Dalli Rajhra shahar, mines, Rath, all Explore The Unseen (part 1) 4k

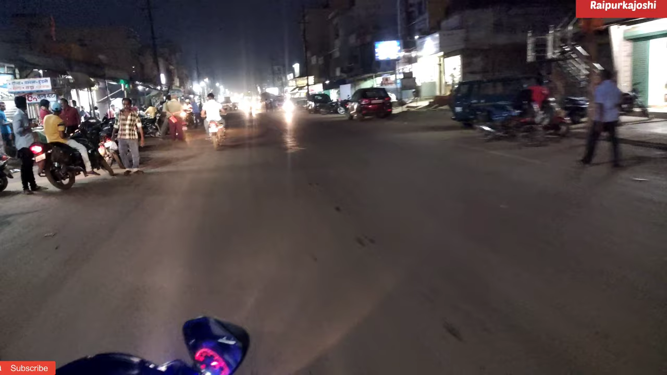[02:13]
तो हम लोग पीछे से अभी ओल्ड मार्केट छोड़ के न्यू मार्केट में आ गए हैं, दल्ली राजरा देख सकते हो।